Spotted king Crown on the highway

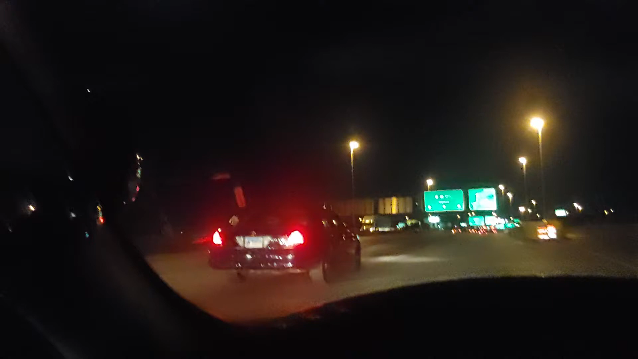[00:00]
Ah, look he. Look here. Look who I spotted riding in my city. Huh. Huh. The one and only King Crown. Is he finna get it? Oh, okay. You going, you going my way. The one and only King Crown. I think he kind of spotted me too.